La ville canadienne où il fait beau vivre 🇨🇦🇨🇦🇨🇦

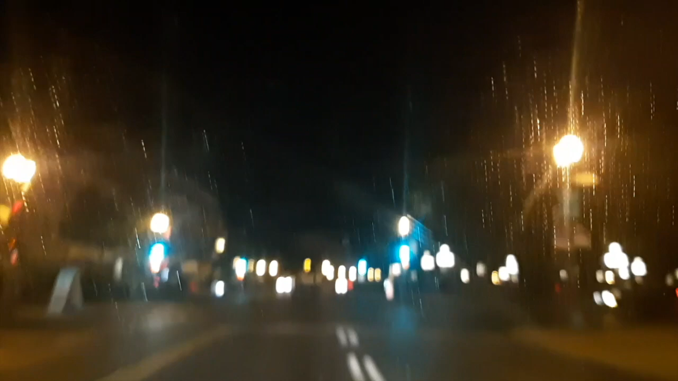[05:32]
OK, oui, au Manitoba, dans le Nouveau-Brunswick, les coins très retirés, là, oui, vous pouvez trouver des maisons achetées là-bas à très bon prix. Mais je veux dire, si vous voulez un peu rester près de la civilisation canadienne, excusez-moi de dire ça comme ça, rester au Québec serait vraiment une très, très bonne idée. Ce serait une très bonne option. Et là, vous êtes en train de voir Québec City by Night. J'ai beaucoup aimé également Québec City by Night. C'est super.
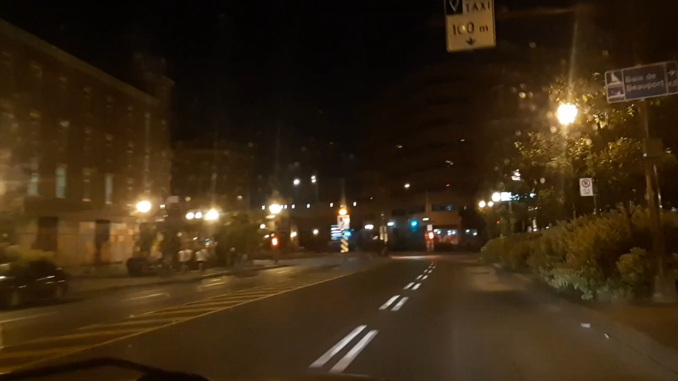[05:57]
Et la conduite à Québec aussi, elle est très facile. Ce n'est pas trop surchargé comme ici chez nous à Toronto. Elle est très facile.